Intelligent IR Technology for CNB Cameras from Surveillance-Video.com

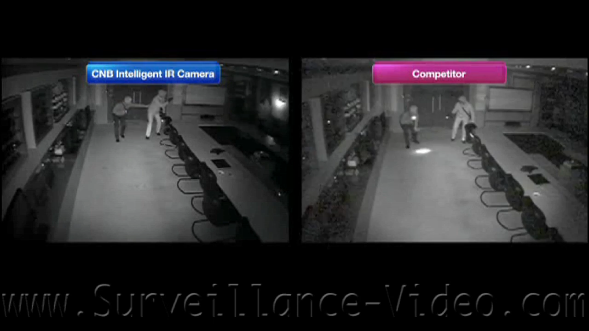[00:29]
Now at first glance you would say to yourself the image on the right is brighter and better looking, but it is also at certain points too bright. When the subject gets washed out and you can no longer identify the people in the video, this might cause a problem later on. The surveillance video might be argued in court. The subject's face is so washed out that you can no longer identify them.
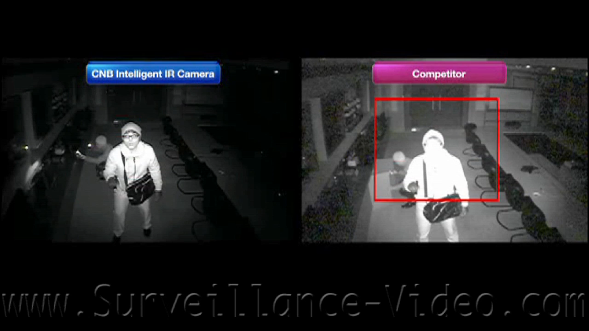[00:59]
The camera with the intelligent IR keeps adjusting so the image always looks good.